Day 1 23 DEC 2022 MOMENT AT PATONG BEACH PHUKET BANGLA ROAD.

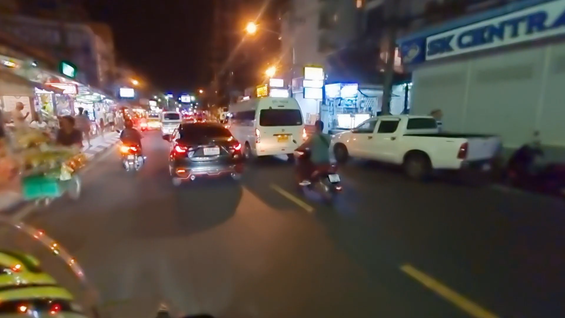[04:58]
Okey, kita tengok suasana belah sini pula eh. Banyak kedai-kedai.